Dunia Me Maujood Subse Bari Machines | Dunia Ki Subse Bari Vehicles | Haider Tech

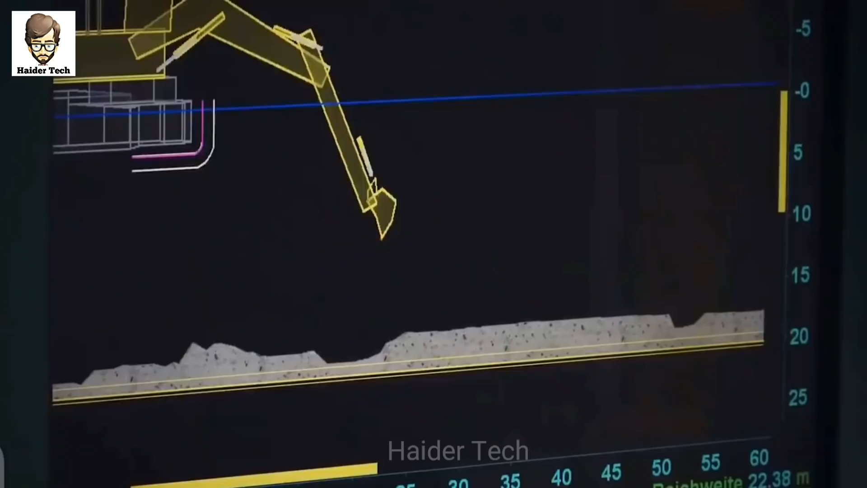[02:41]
और ये मशीन बिल्कुल परिफेक्टली काम करती है,
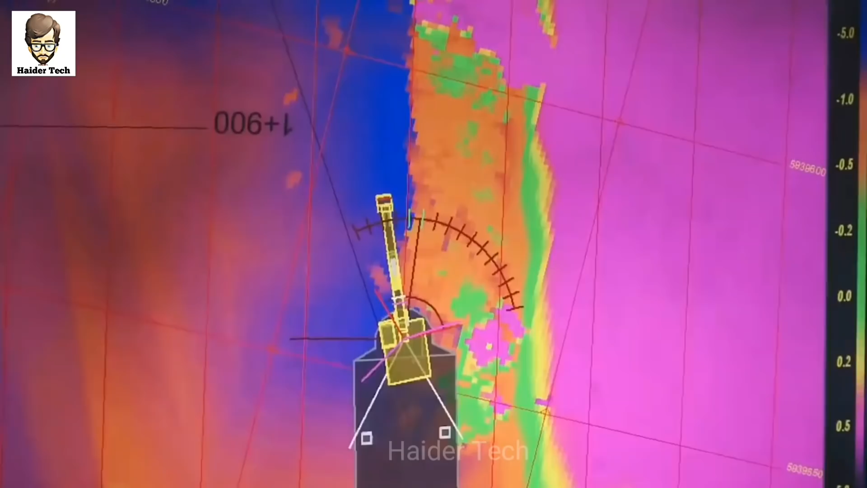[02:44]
इसे ऑपरेटर चन हैंडल्स और बटन की मदद से ऑपरेट कर सकता है,